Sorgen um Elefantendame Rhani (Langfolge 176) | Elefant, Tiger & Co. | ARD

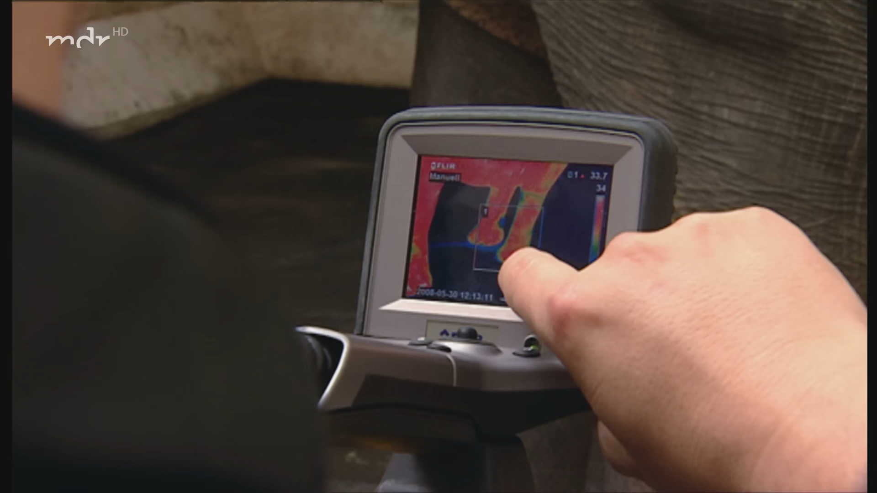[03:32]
Die sehen zwar jetzt dramatisch aus, aber sind in der Temperatur geringer als alles das, was wir an den anderen Hufen finden.
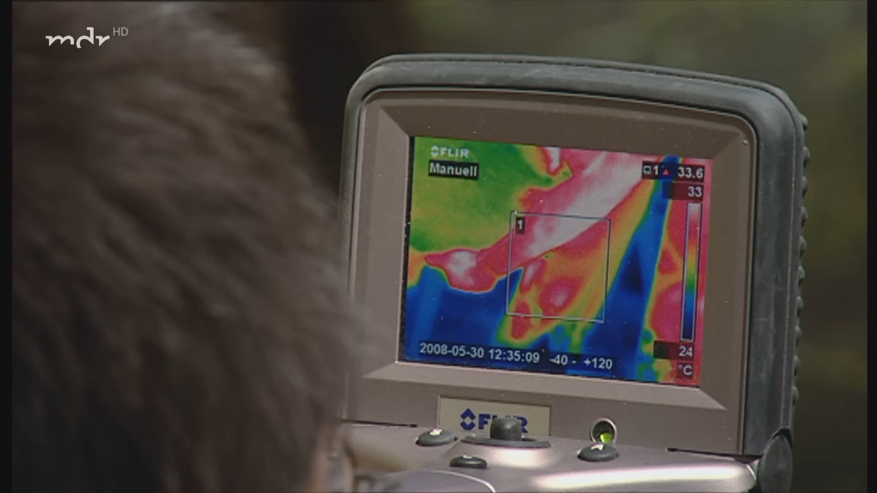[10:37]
On screen: scale top 33°C, scale bottom 24°C
Die Entzündungsherde an den Zehen haben sich auf die Sohle ausgebreitet. Haben wir es jetzt gesehen?